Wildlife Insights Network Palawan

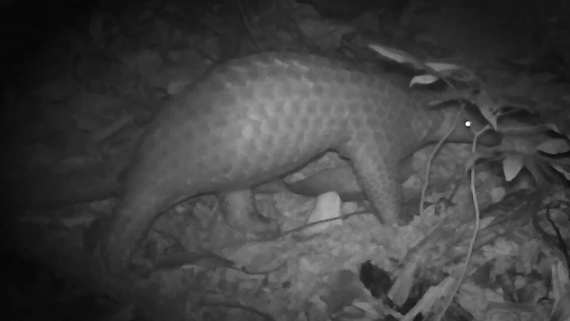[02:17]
including the critically endangered Philippine pangolin and the colored mongoose, which had never been seen before in Palawan.